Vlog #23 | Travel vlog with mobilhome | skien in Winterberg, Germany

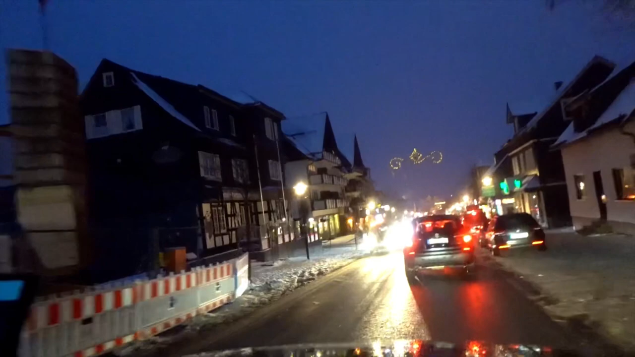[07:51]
Jalan-jalan di Jerman ini dipenuhi dengan dekorasi-dekorasi lampu-lampu cantik. Jadi kita nggak bosen.